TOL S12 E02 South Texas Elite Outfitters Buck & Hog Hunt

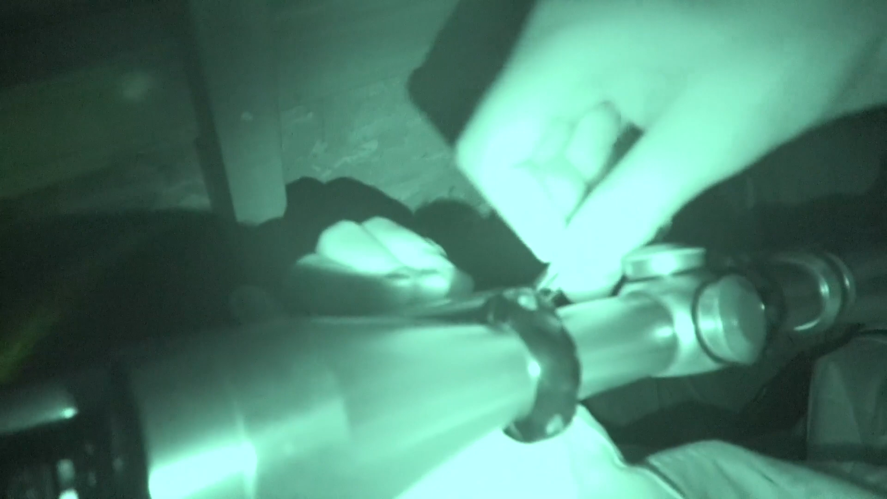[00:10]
Why are you so quiet? I'm focused. Get all bamboozin'.
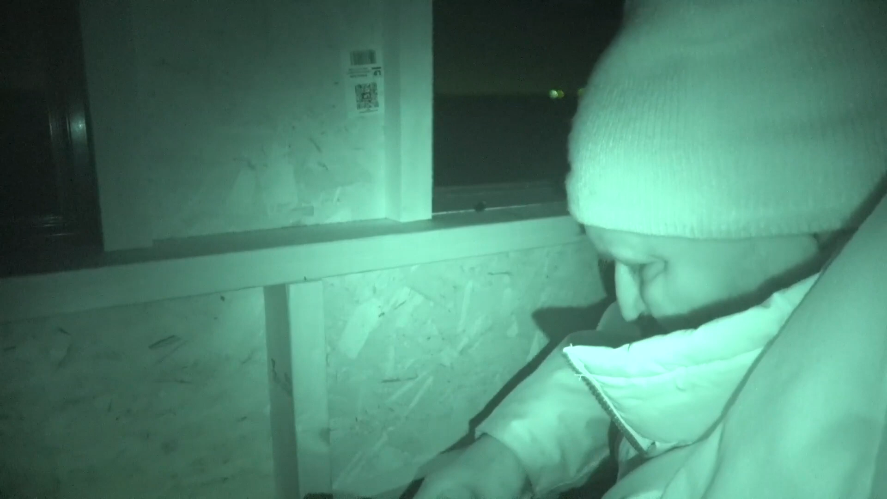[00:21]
I'm loading a gun in the pitch dark and I can't see. Thank God I'm a badass.
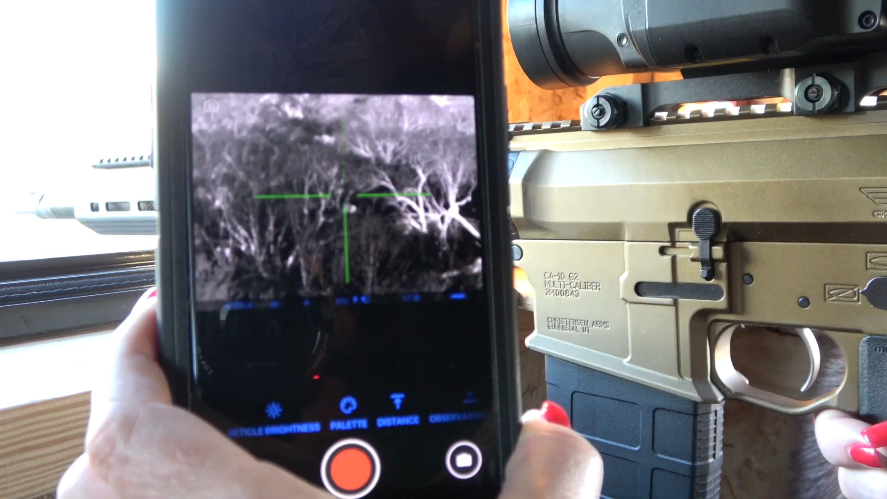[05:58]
Hoping I want to see something. Seems to work for us.
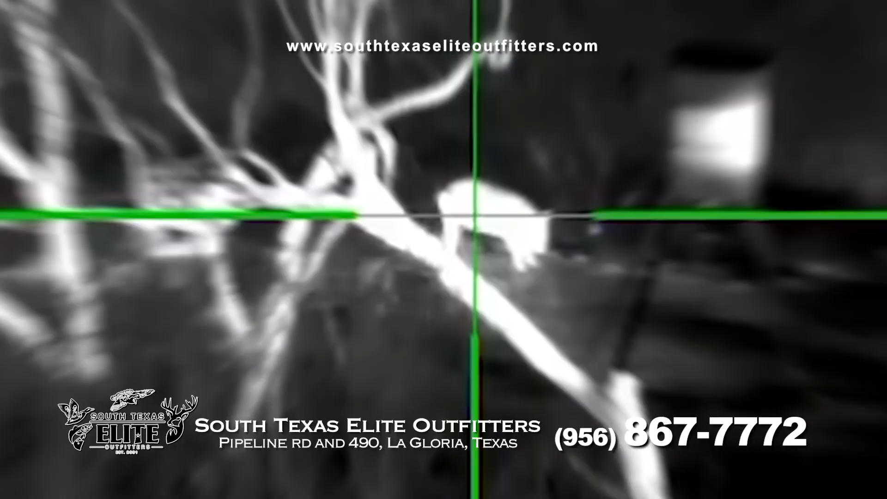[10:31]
That hog came out. He milled around. There were a couple more in the back that never really presented themselves.
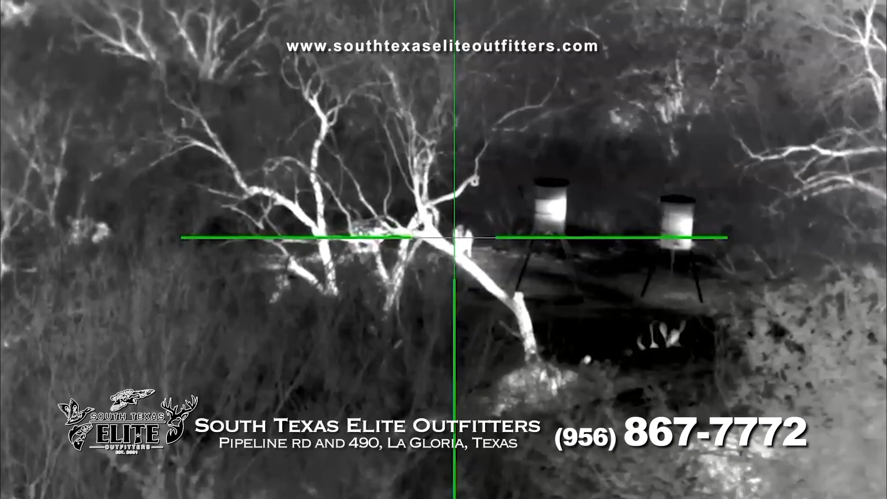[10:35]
And then he walked off and there's a lot of corn there around the feeder.
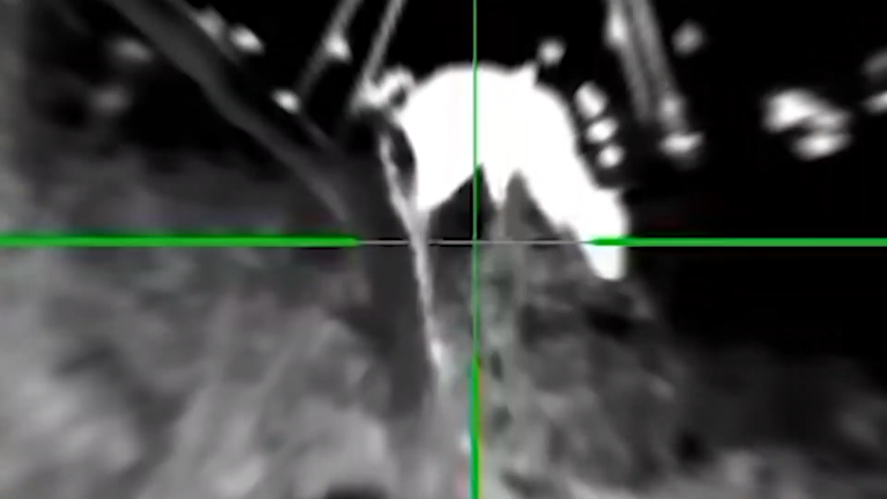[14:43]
I guess he's a management buck, right?
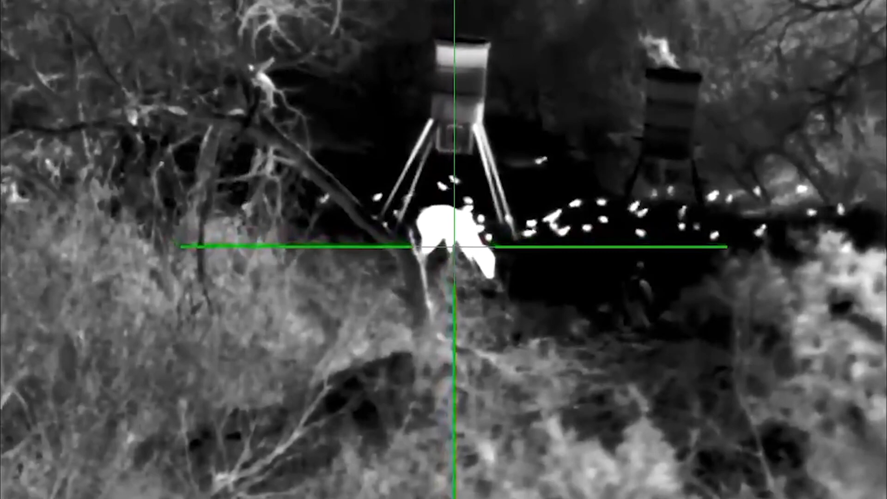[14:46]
A call buck. A call buck.
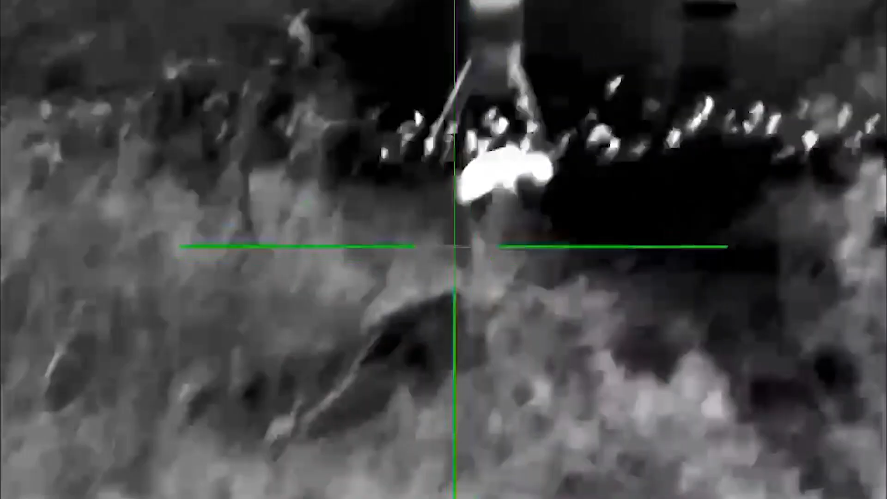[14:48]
A call buck. So now we have the hog.
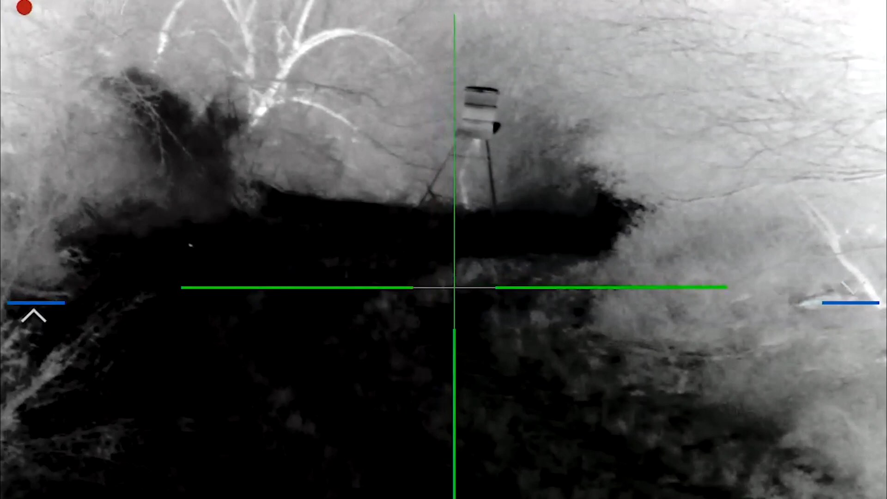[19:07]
Did I miss him? I don't know.
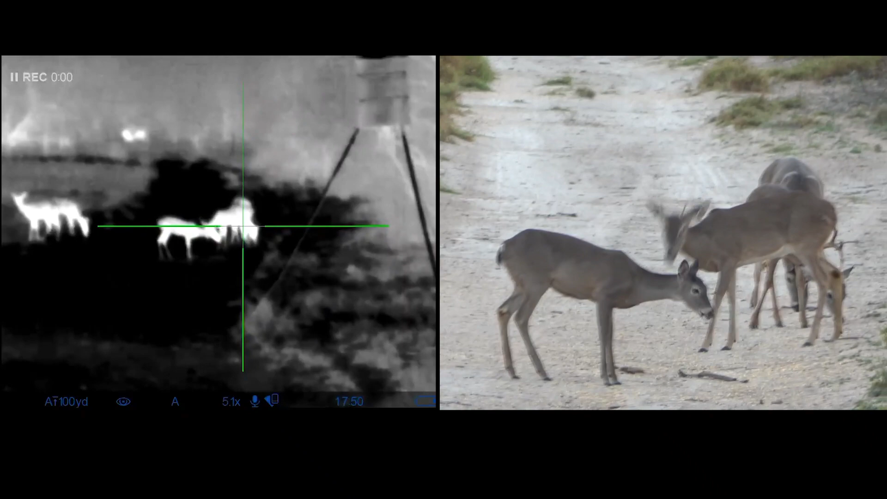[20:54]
Yes. Please... Oh, this is behind my shoulder, shit. With this scope, it's hard for me to see which one he is. He's the one in the very back, to the front is bright. I know, but I have to look up. You're gonna get a shot. Shit, no.